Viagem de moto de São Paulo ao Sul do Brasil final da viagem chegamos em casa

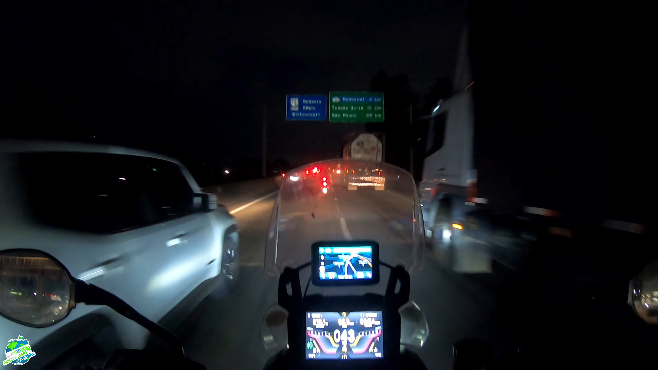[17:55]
Daqui 4 km eles entram na alça do Rodoanel. 7h04. -22 graus em São Paulo. E o trânsito daquele jeito, hein?